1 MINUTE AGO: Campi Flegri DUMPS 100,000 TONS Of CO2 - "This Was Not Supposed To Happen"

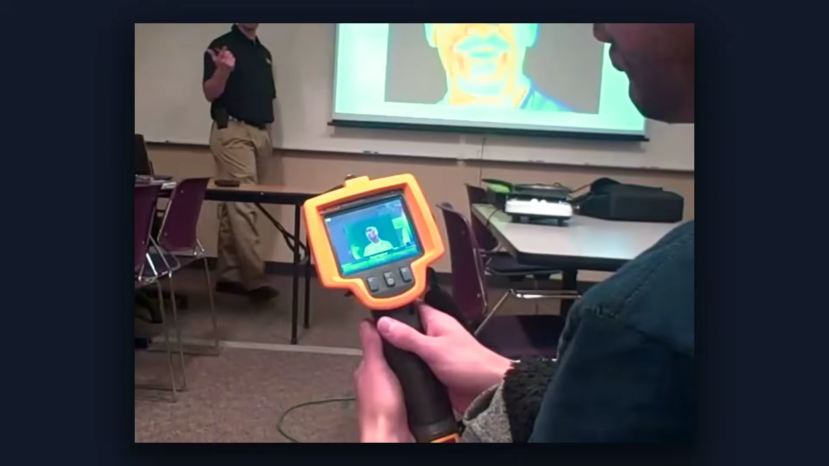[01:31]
These cameras routinely checked for calibration drift and sensor accuracy, logged the event in real-time.
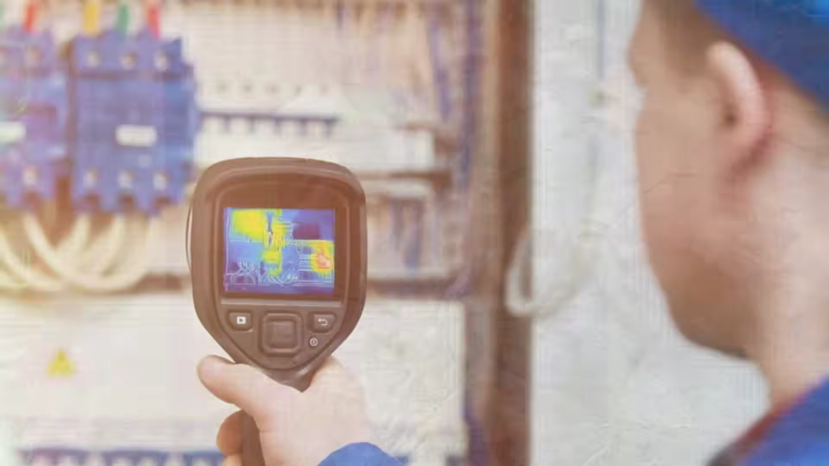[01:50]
The provenance of each FLIR file, camera serial, position,